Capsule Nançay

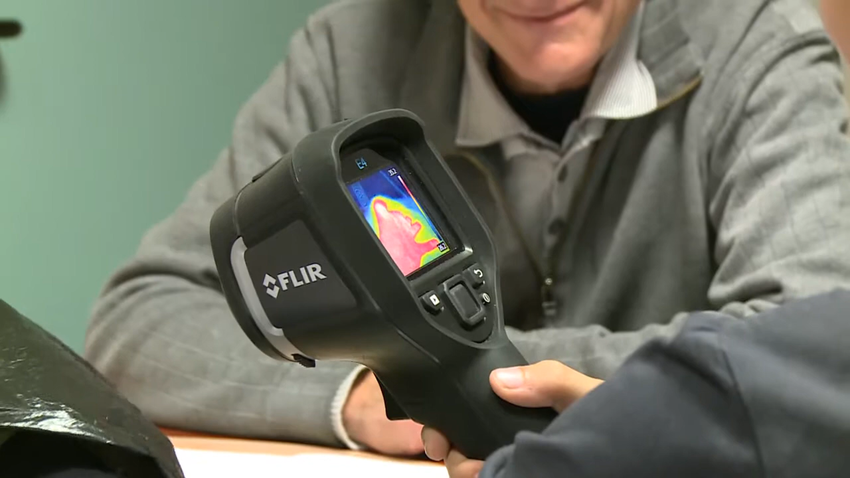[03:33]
On voit quand même la main, même si elle est dans ce plastique, ah, on voit bon. De quelle température. Alors on la voit pas avec notre œil. Non. Donc le sac noir, il arrête quelles ondes? La lumière visible. D'accord. Oui. Mais manifestement, il n'arrête pas. Voilà, exactement.